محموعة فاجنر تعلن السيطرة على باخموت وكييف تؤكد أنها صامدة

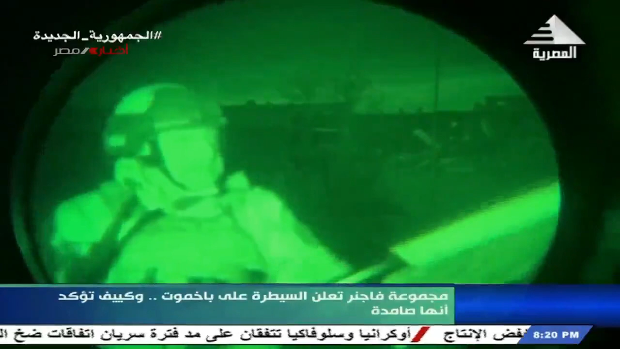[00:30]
خلفيه هو مقر بلدية مدينة بخموت وهذا هو العلم الروسي ها هي شركة فاغنر العسكرية الخاصة وها هم الرجال الذين سيطروا
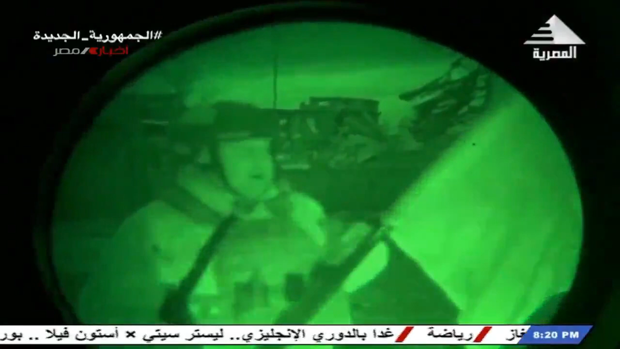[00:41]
على بخموت من وجهة نظر قانونية انها لنا العدو يتركز في الاجزاء الغربية من بخموت في